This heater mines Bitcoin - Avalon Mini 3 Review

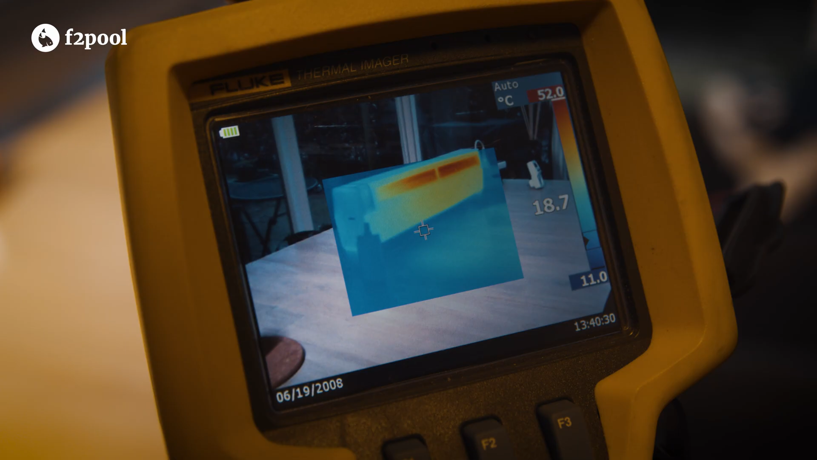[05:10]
On screen: spot 18.7°C, scale top 52.0°C, scale bottom 11.0°C
device operating temperature and air temperature coming out of the device.
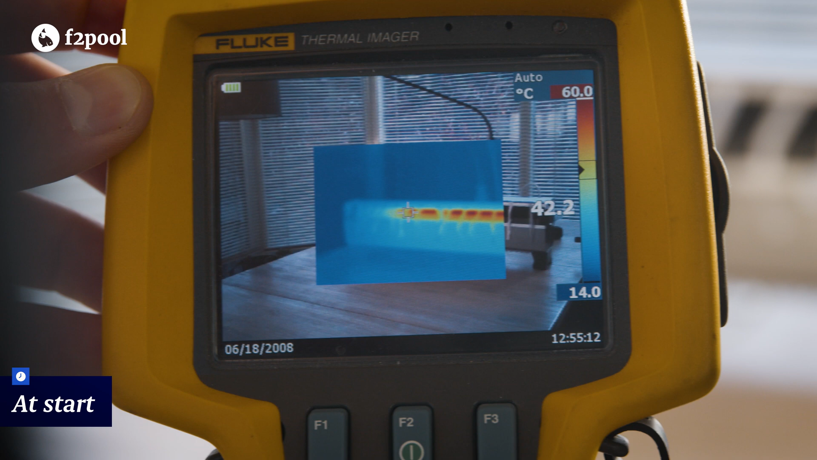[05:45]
On screen: spot 42.2°C, scale top 60.0°C, scale bottom 14.0°C
As soon as the Mini 3 boots up it's starting to generate warm air initially around the 20 degrees celsius mark steadily climbing.
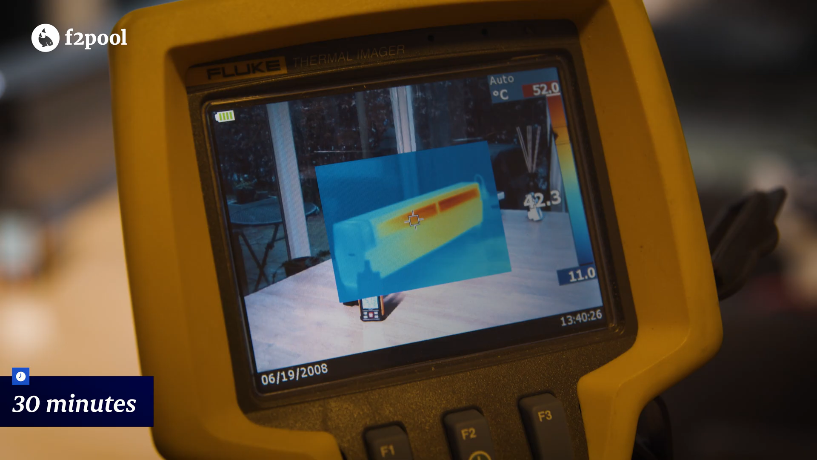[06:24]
On screen: scale top 52.0°C, scale bottom 11.0°C
The device is now operating at around 52 degrees celsius.
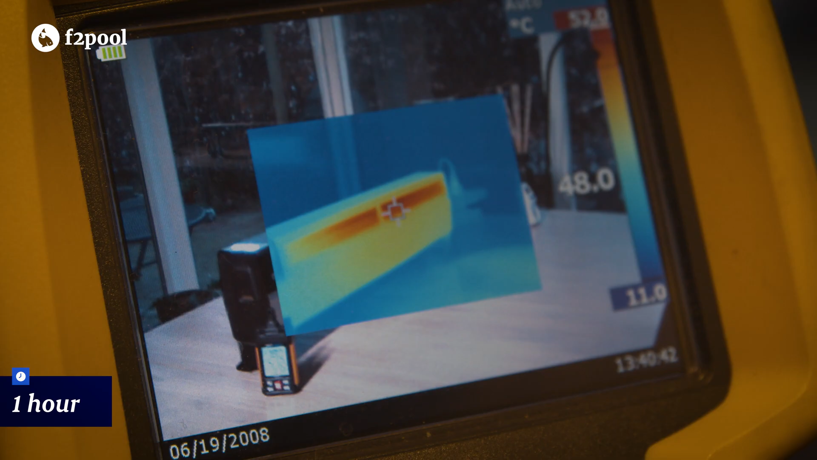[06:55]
On screen: scale bottom 11.0°C
The device is now operating at around 50 degrees celsius
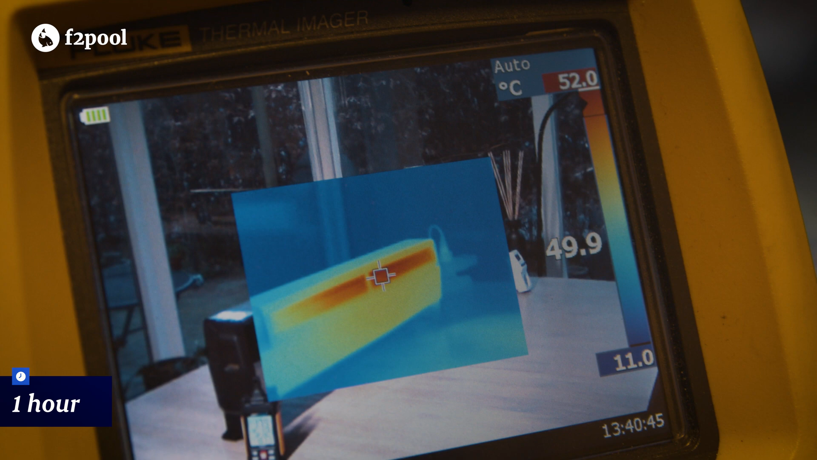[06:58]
On screen: scale top 52.0°C, scale bottom 11.0°C
and air temperature is between 34.9 and 37.8 celsius.
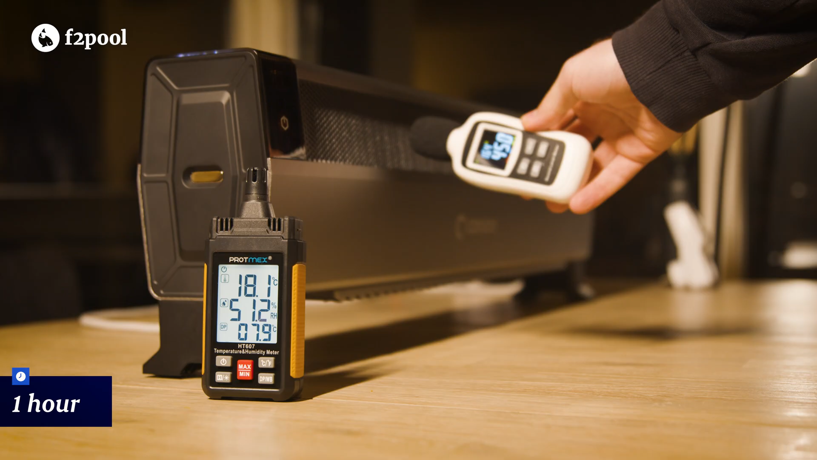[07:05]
Sound levels still steady at 46 decibels adjacent and 38.9 decibels further away.
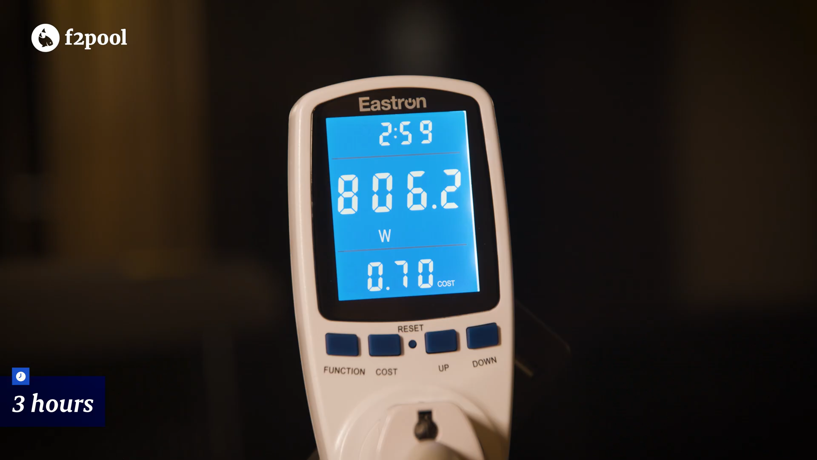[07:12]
Now we are three hours into the test and wattage is at 806.2 watts. The room temperature sits around 18 degrees celsius around
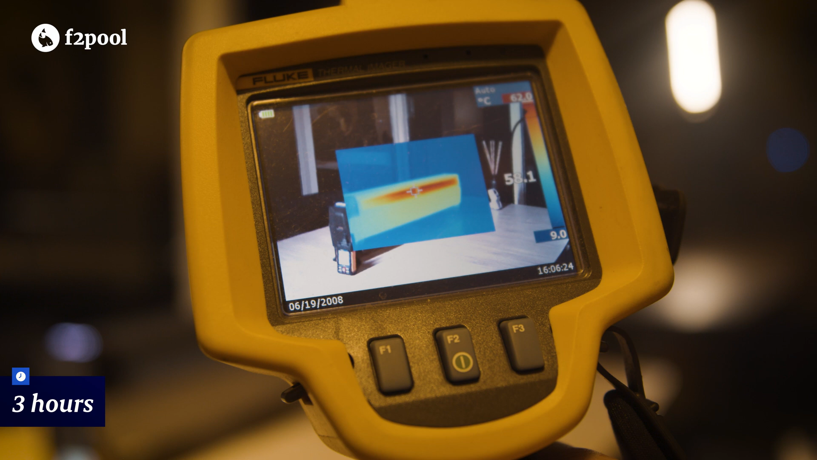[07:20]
On screen: scale bottom 9.0°C
18 degrees celsius and strangely the device operating temperature has reached 62 degrees celsius.
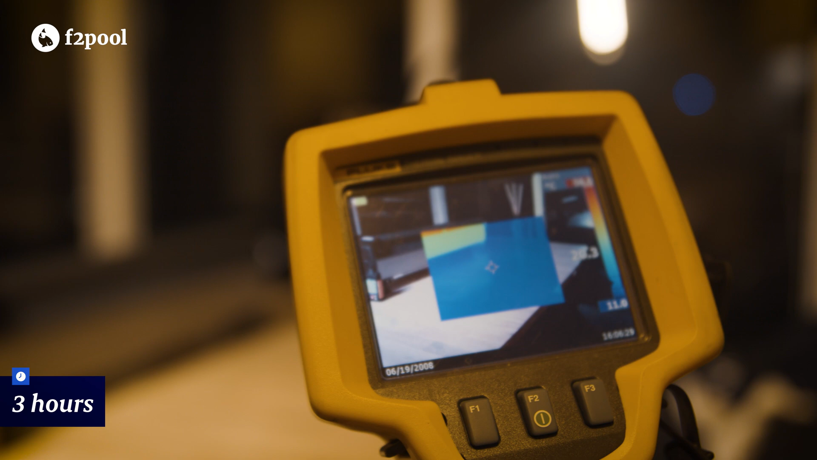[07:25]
Albeit this could be a quirk of our measuring equipment.
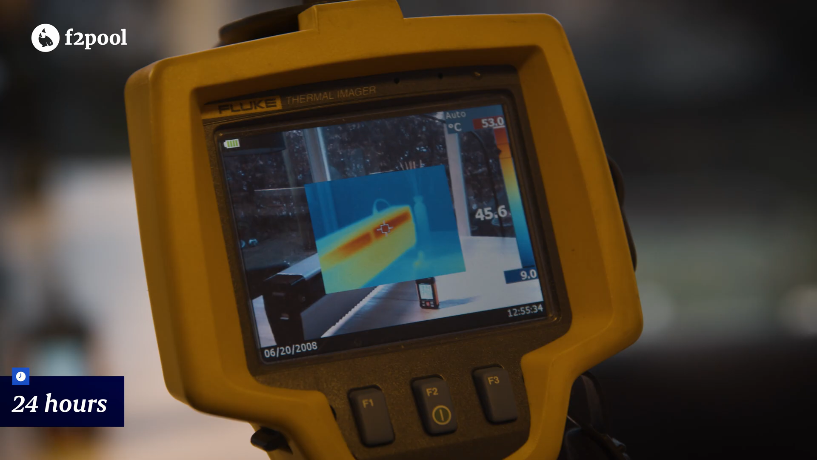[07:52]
On screen: scale top 53.0°C, scale bottom 9.0°C
while the operating temperature is a steady 53 degrees.
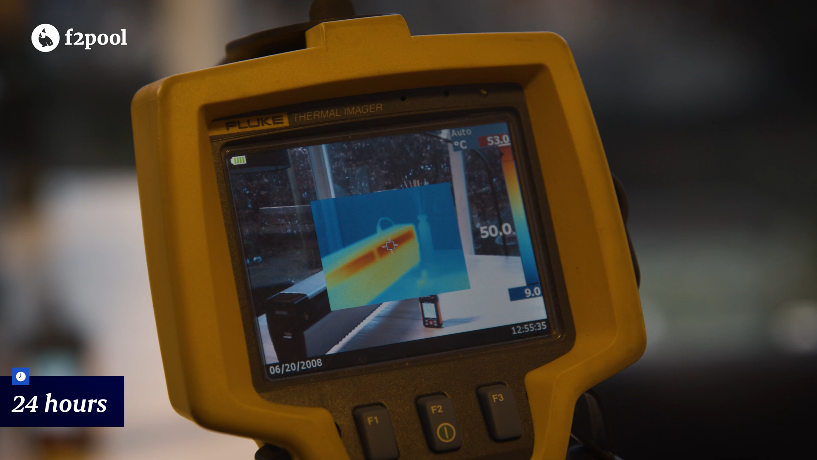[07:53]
On screen: scale top 53.0°C, scale bottom 9.0°C
Air temperature sits between 34.3 and 36.1 degrees celsius.